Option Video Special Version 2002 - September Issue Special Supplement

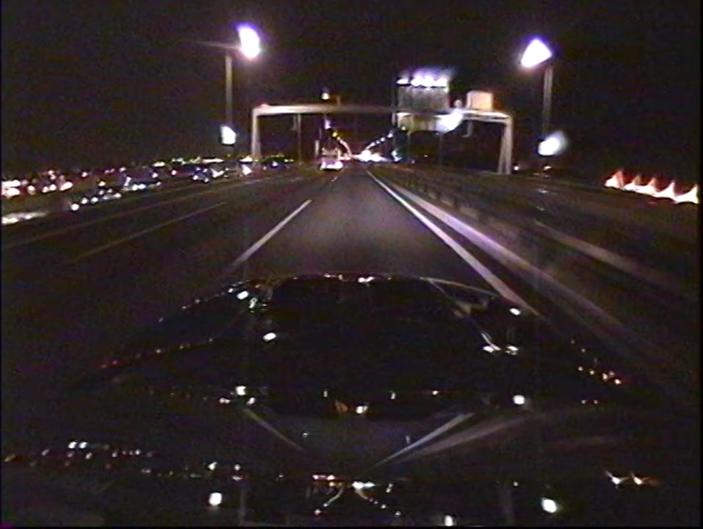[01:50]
明らかに他の車とはかけ離れたスピードで爆走する GTR。 周りの景色から想像するに200キロ、いや、ことによると300キロ近くは出ているかもしれない。これだけのスピードを維持するには相当ハードなチューニングを施していることは間違いないだろう。ちょっと冗談じゃないよ、マジで速いな。